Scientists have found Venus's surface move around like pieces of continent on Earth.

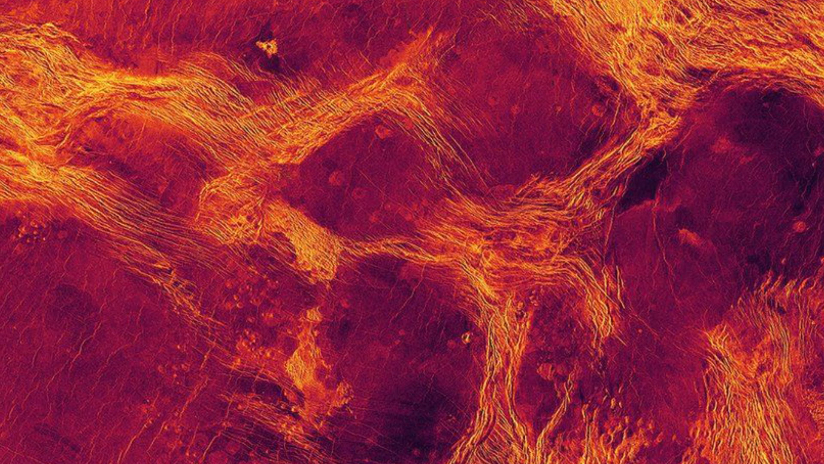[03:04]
though nowhere near as much as Earth's the results of computer models show molten rock magma rolling beneath the crust could produce the strain fracturing and distortion seen in megalen regions images